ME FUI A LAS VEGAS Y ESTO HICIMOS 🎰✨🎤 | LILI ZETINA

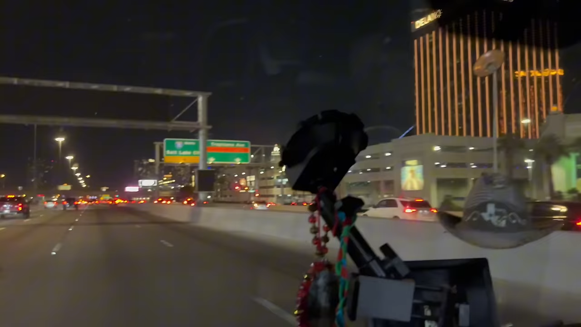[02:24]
Chicas que me entendieron, estos edificios acá vamos entrando a Las Vegas, guaches, así que